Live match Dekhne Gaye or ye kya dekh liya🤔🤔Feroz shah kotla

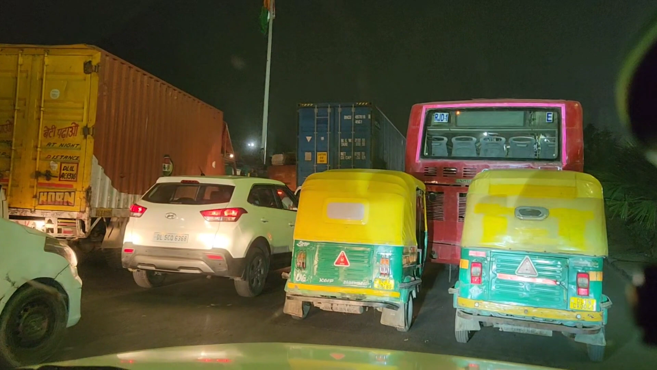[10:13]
तो गाइस देखो अभी मैच देख के निकल के, मैच देख के निकलने के बाद ना जो सबसे बड़ी दिक्कत है वो है ये जो ट्रैफिक लगा हुआ है ना सारा, ये दिक्कत है।